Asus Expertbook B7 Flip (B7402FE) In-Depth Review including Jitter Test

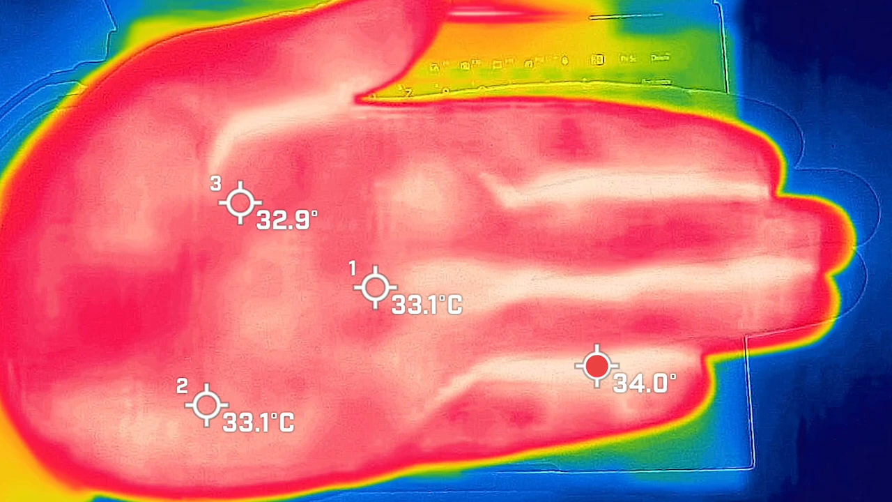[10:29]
So I can just give you a bit of reference points to see either how hot or how cold this B7 could be. I took my base measurement when the computer was on idle, and the hottest area on the keyboard measured in a maximum of 28 degrees Celsius. And as for the fan noise, it was at 36 decibels, so practically quiet. And the average internal core temperature was 34 degrees Celsius. Then I put 20% load on the computer, which is pretty much average use, so that's tasks like office productivity work,
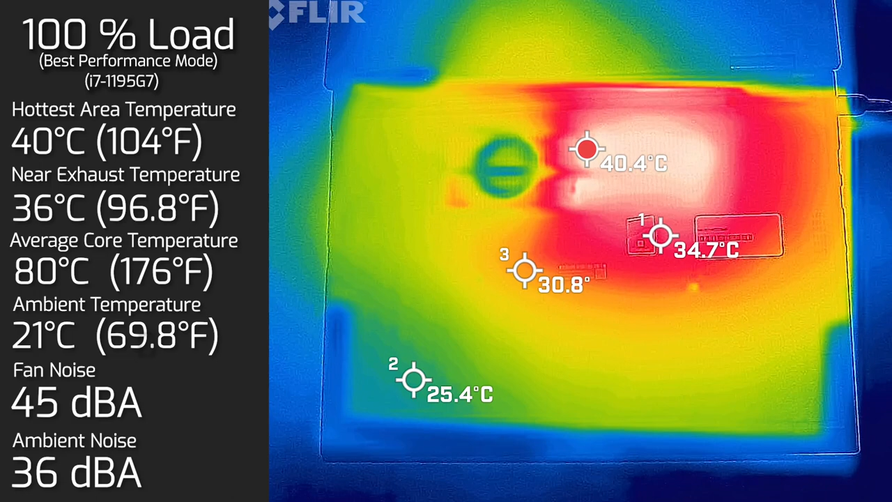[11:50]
Also measured the bottom back cover when it had 100% load, and the hottest area measured in at 40 degrees Celsius. And as for the fan noise, of course stayed at 45 decibels. I also measured the computer when it was in tablet mode, and on the display side, the hottest area measured in at 28 degrees Celsius. Now, as for the fan noise, it stayed at 38 decibels.